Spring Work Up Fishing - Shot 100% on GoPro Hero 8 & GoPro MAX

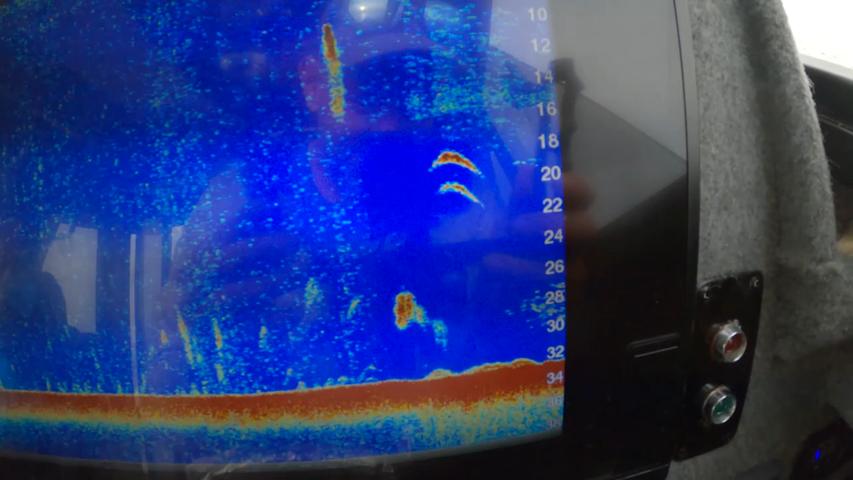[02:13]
I think this is as good a place to start as any. We're into it.
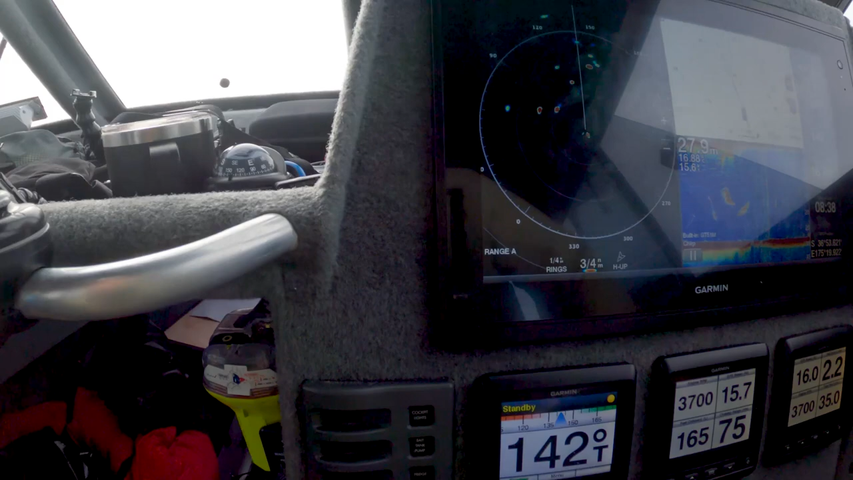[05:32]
So I can see that I'm picking up a few birds on that.
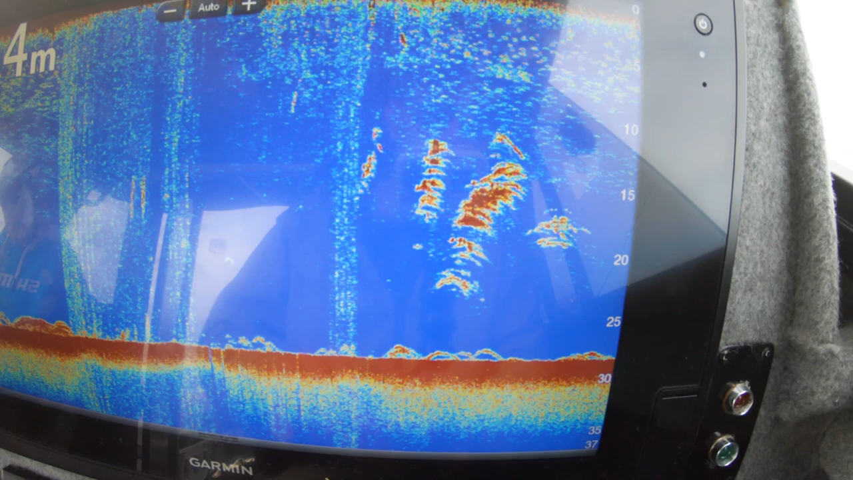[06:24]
Sound is just lit up man.